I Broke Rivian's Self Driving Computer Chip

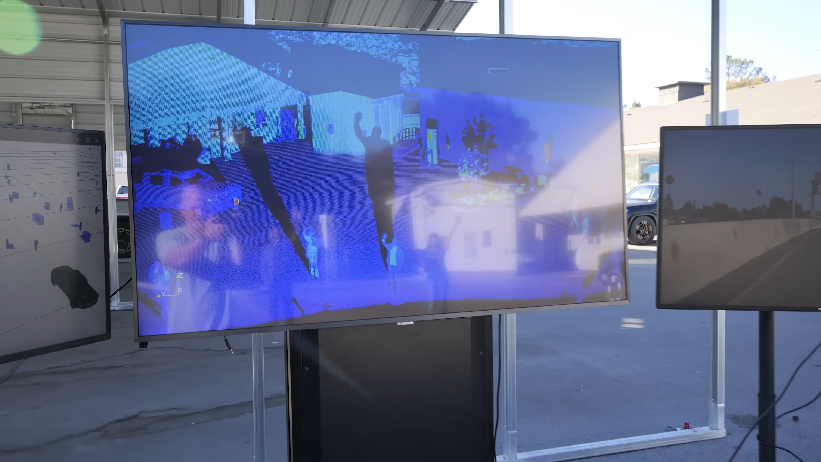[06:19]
So you can see my shadow as I wave my hand with the lidar screen. So this is real time what the car is seeing.